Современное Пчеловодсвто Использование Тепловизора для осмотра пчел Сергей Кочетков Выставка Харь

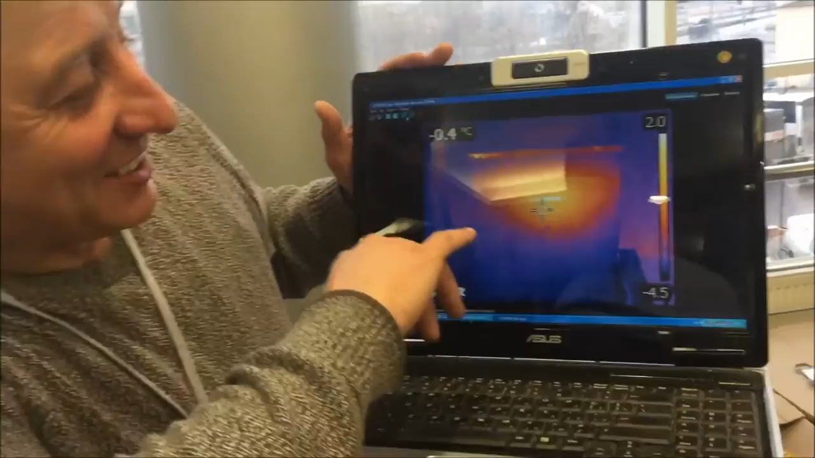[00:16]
On screen: spot -0.4°C
Да, ты пухнял, то есть в подвале, грубо говоря. Вот улей, вот рамка. Это крыша металлическая, вот улей.
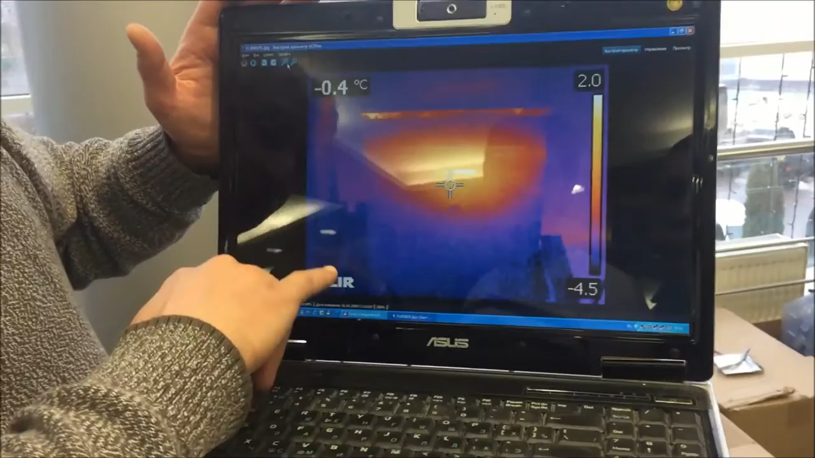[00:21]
On screen: spot -0.4°C
Вот шкала температуры. Максимальная 2.0, что соответствует практически белому цвету.
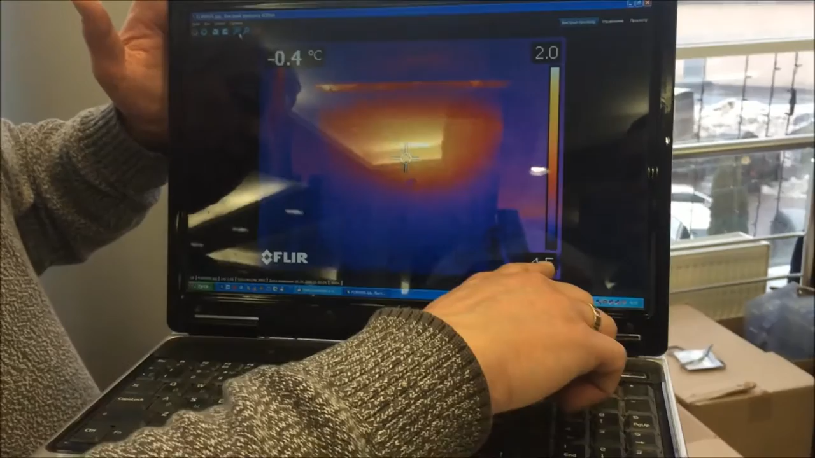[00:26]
On screen: spot -0.4°C
И минус 4.5 черный цвет практически. Вот эта температура, эта температура вот в этом знаке, в значке.
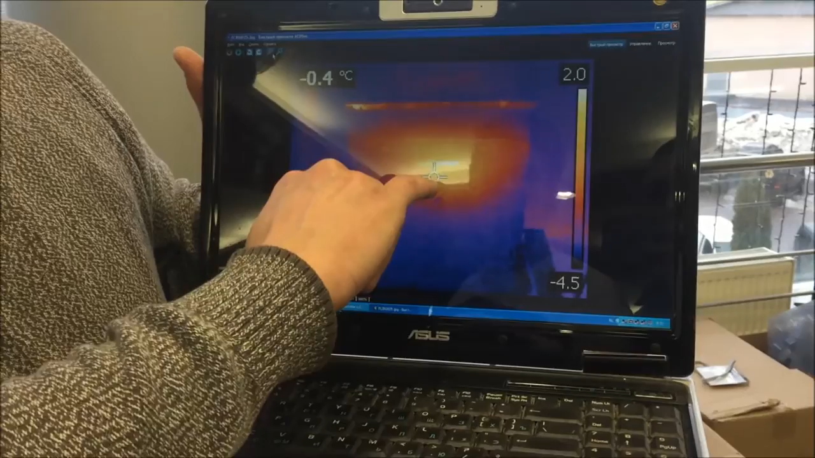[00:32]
On screen: spot -0.4°C
Вот тебе фотография, окружающая температура была на высоте 1 метр 0 градусов.
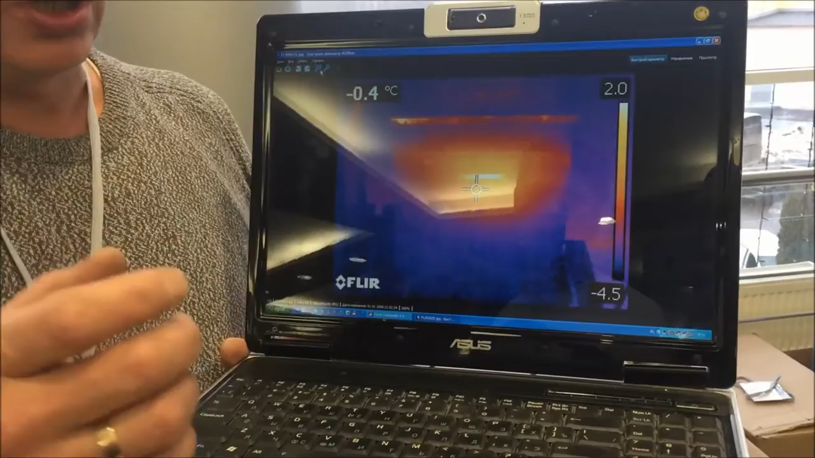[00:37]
On screen: spot -0.4°C
Здесь минимальная, минус 4.5 на земле. Они стоят на высоте сантиметров 25-30.
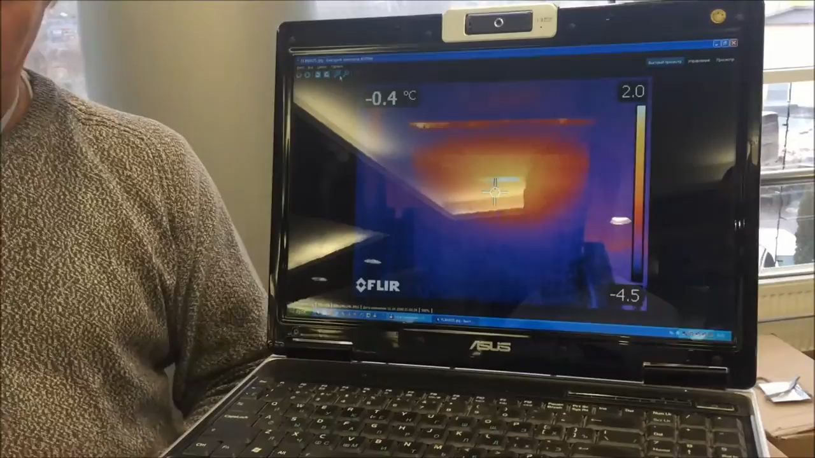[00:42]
On screen: spot -0.4°C
Так от этой тепловизор? Быстрый 2. Он в сумке стоит. Но это дорогой, вы не купите.
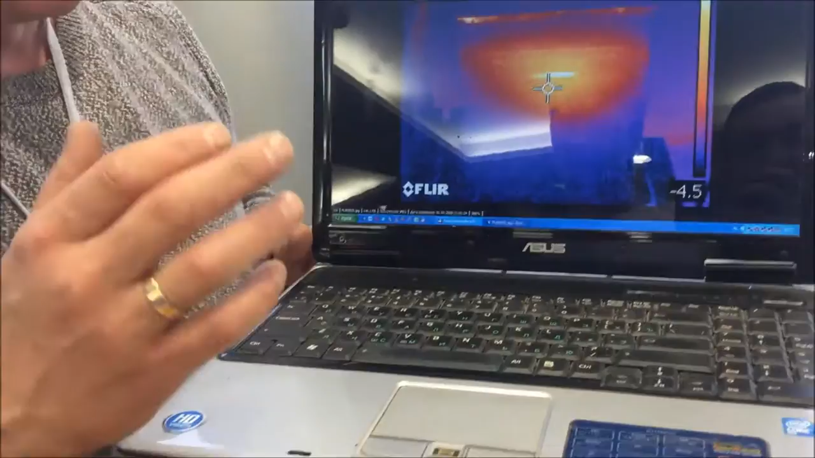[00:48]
Он дорогой. Сколько стоит? 127 тысяч.
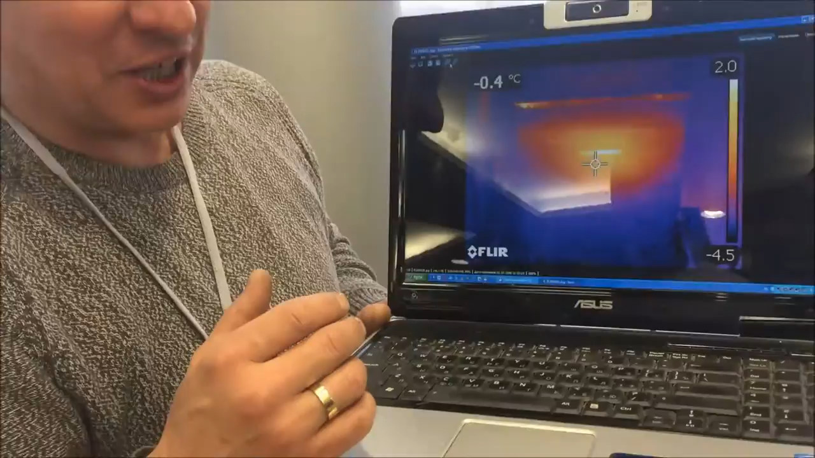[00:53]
On screen: spot -0.4°C
Он дорогой. Сейчас придут, примерно через 2-3 недели придут, я немножко другие испытаю по 18 тысяч. Это очень навороченный. Это, скажем так, строительный тепловизор с максимальным количеством наворотов.
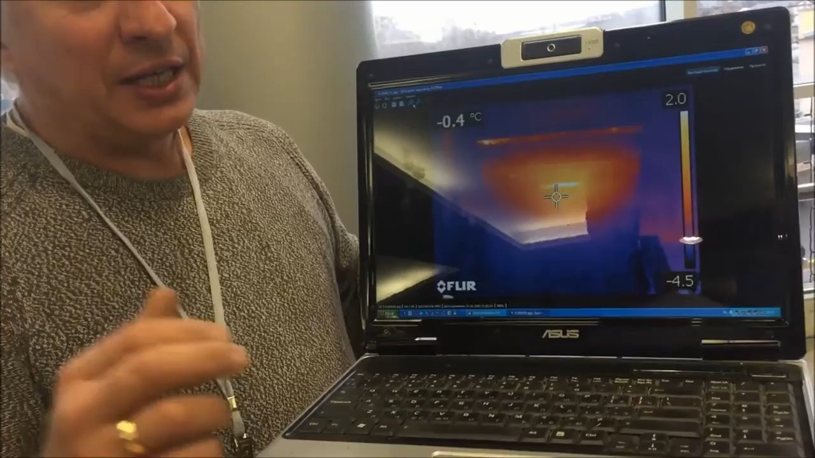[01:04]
On screen: spot -0.4°C
Есть более дешевые варианты. Но вот придет, я покажу. У меня реклама есть, я могу вам дать.
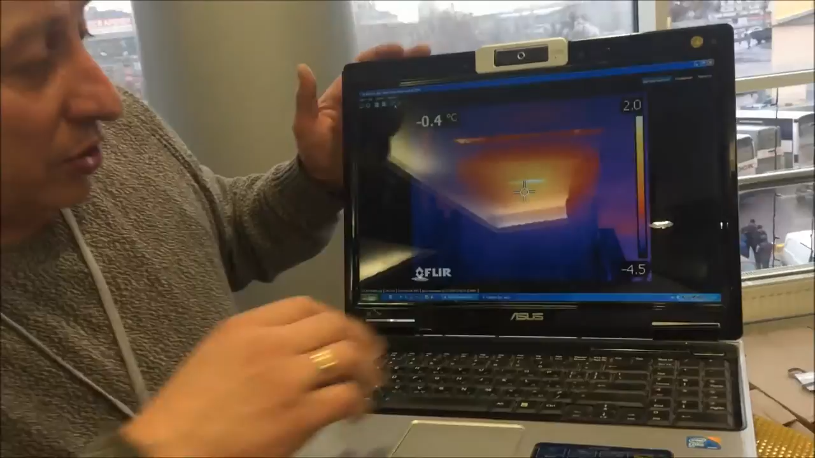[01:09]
On screen: spot -0.4°C
И вот тебе показывают, какой клуб. Вот смотри, это, скажем так, маленький отводок, прошлогодний, который уже сместился вверх.
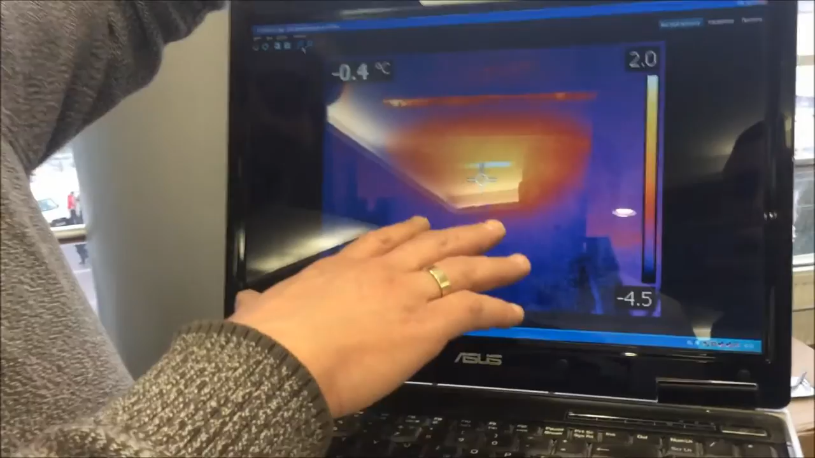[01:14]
On screen: spot -0.4°C
Фотография 3-го числа. Толщина стенок 25-25 миллиметров.
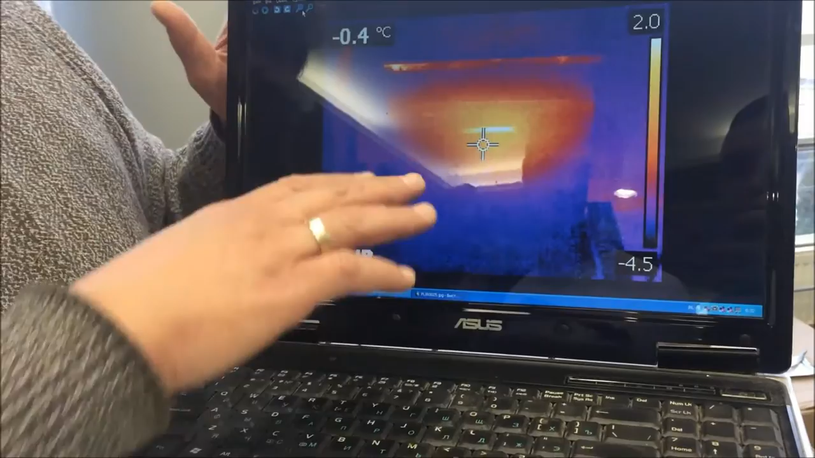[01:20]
On screen: spot -0.4°C
Подвале. А вот теперь, смотри, идем дальше. Следующая фотография.
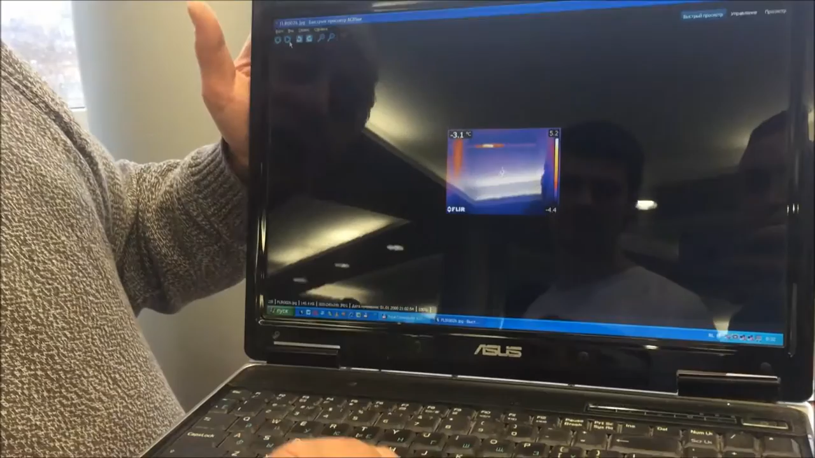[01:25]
Вот это мертвая семья. То есть вы видите, что ни хрена нету.
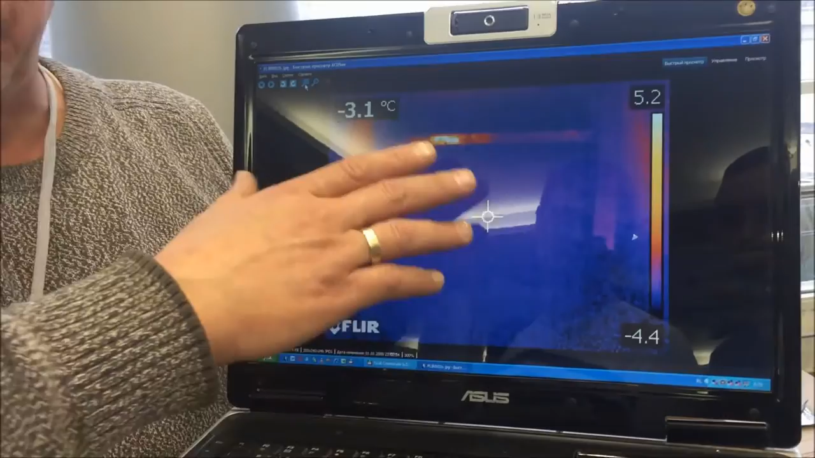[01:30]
On screen: spot -3.1°C
Тепла нету, все. То есть стенка, да. Не, то есть вот подошел, я к хлопцу подходил, скажем так,
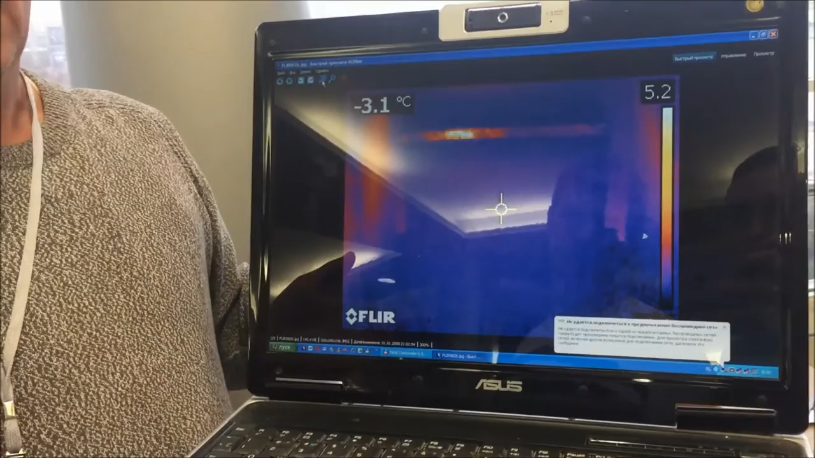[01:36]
On screen: spot -3.1°C
ну минут за 15 мы, но тут там была проблема, я могу показать дальше фотографии. И температура поднялась и выровнялась.
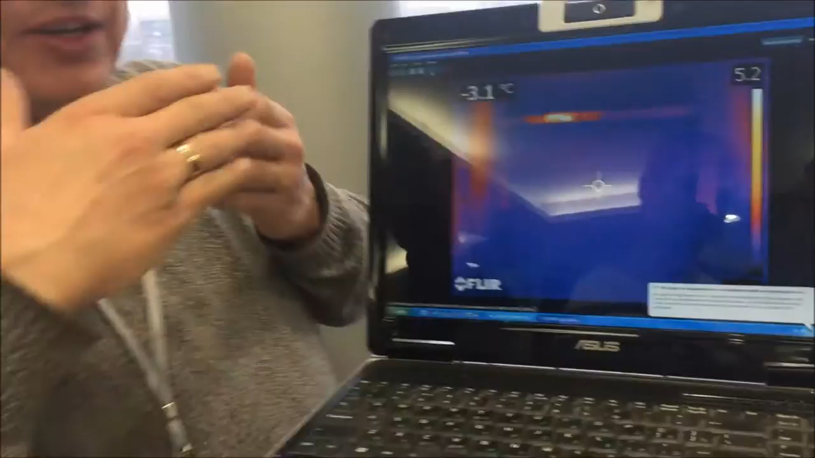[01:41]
On screen: spot -3.1°C
И мне пришлось играть, разницу смотреть в 0,1, 0,2, 0,3 градуса.
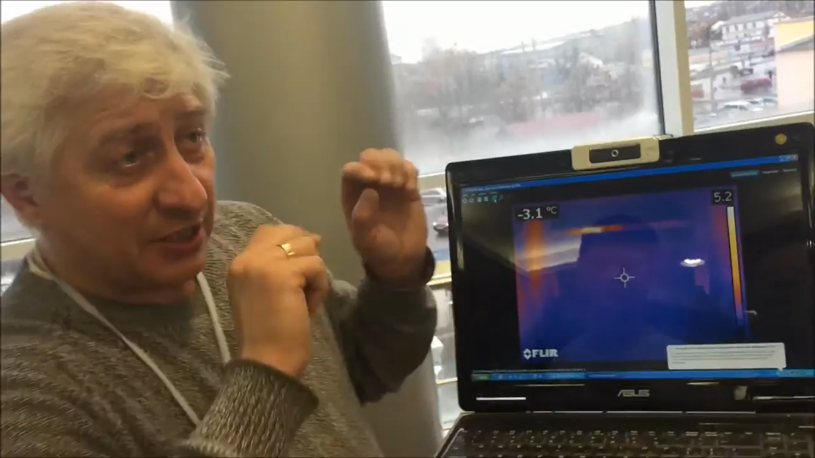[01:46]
On screen: spot -3.1°C
Но тем не менее, со стопроцентной точностью определил, где семьи погибшие, где какой клуб, насколько сильная семья, насколько слабая семья.
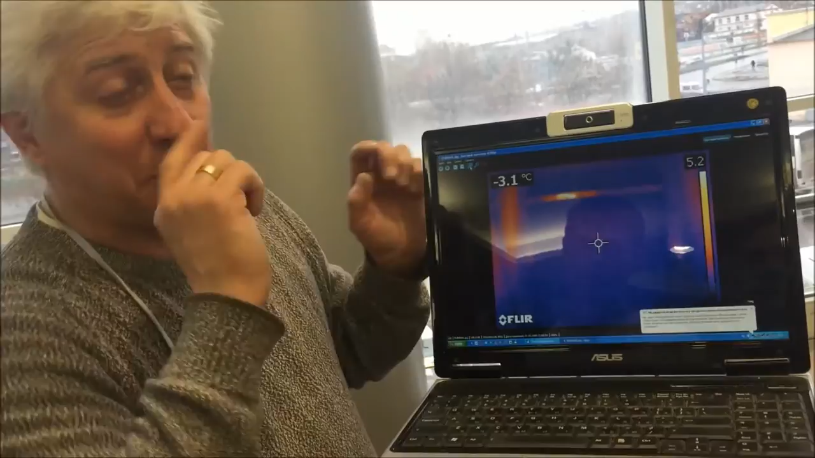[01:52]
On screen: spot -3.1°C
По температуре. А сколько мы эту показу уже ставлю? Нет. Еще подать. Вот тут, смотрите.